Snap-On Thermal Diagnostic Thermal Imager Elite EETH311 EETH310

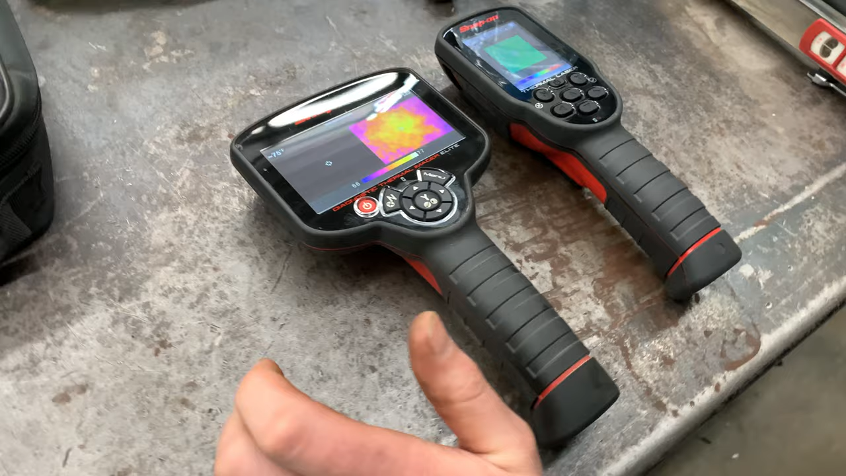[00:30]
flash I don't know this one's out of date by the way by I guess one version
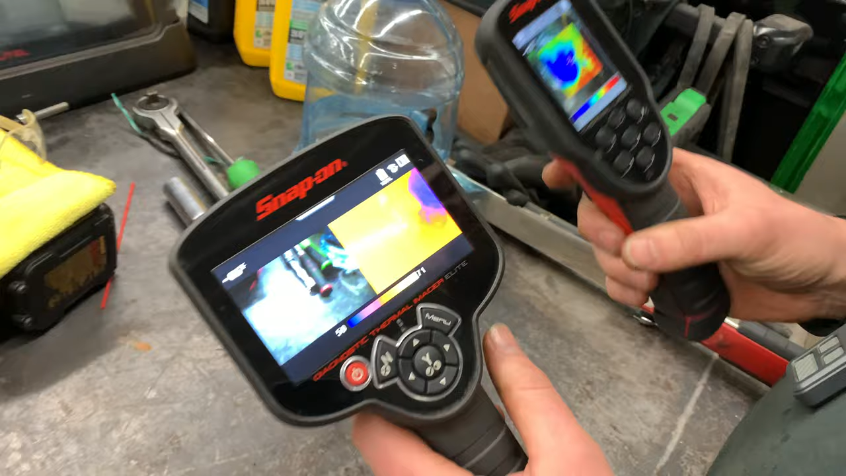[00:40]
anyhow we can see this one's a dual screen and this one's a single with an overlay
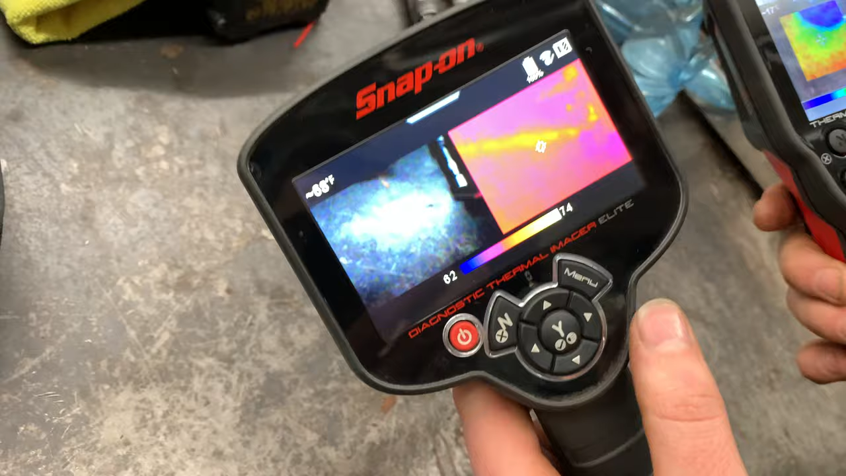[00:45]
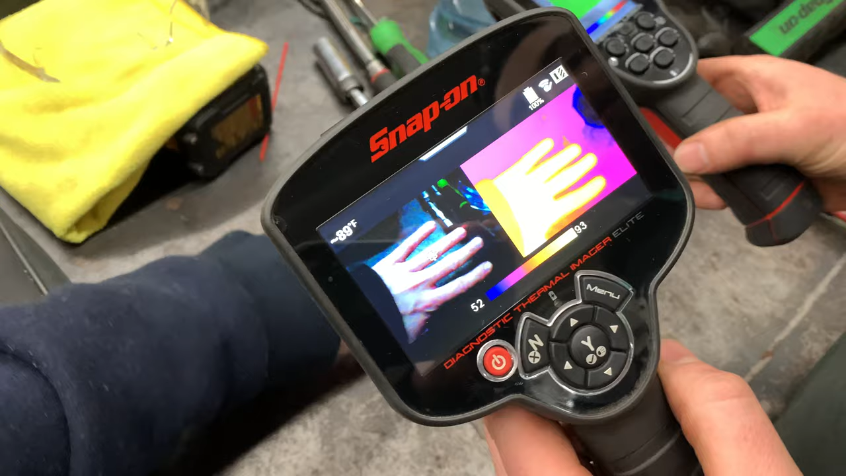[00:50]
different color options you can do this one has
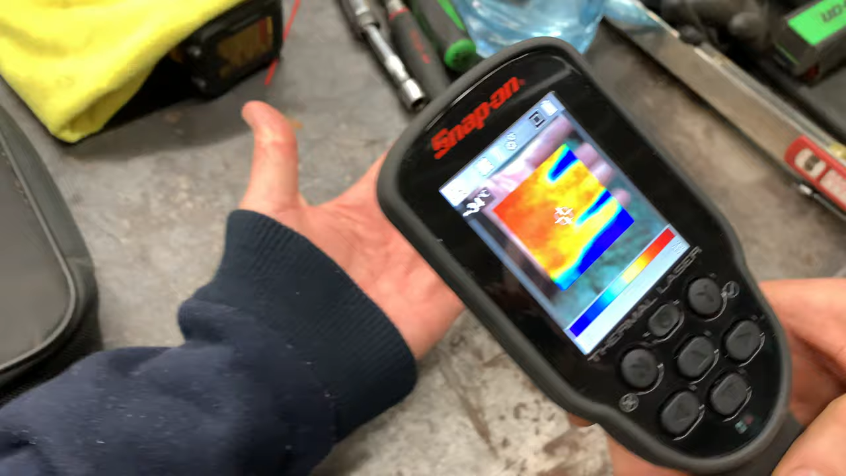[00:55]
a have it set on plasma right now so a different color scale and
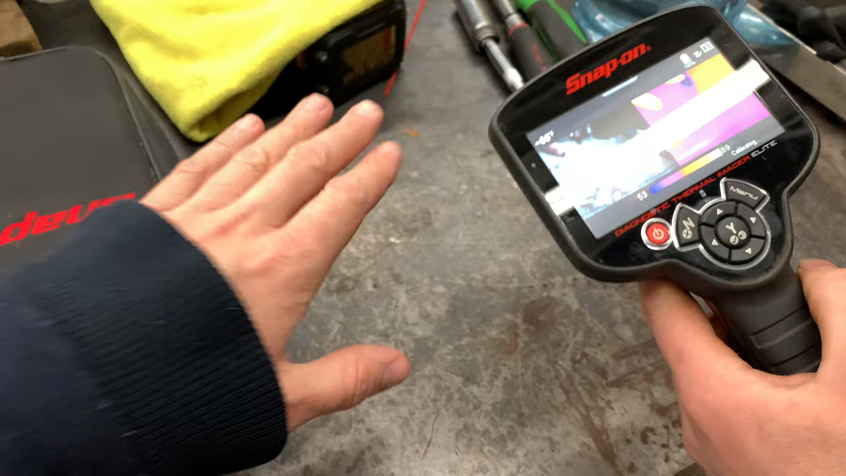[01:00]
what did you say this one was Rob what's it on
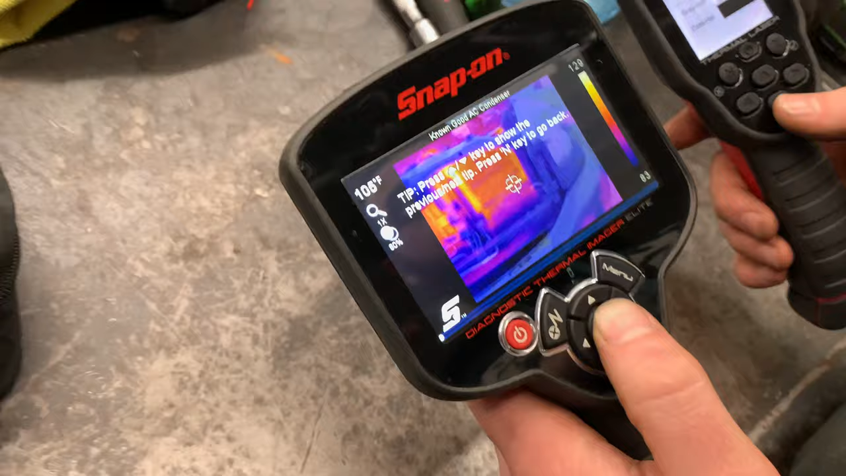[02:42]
oh demonstration look at that what is that an air filter AC condenser yeah nice it's a whole video
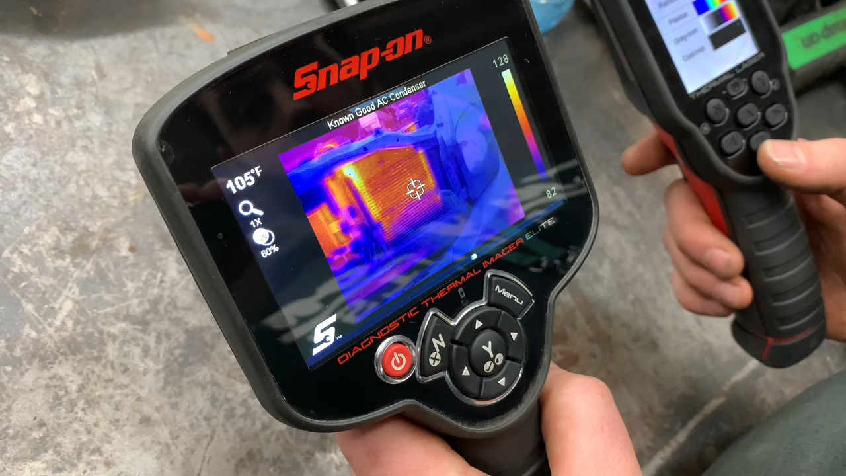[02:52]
On screen: spot 105°F
that's cool yeah known good AC condenser look at that this one doesn't have anything like that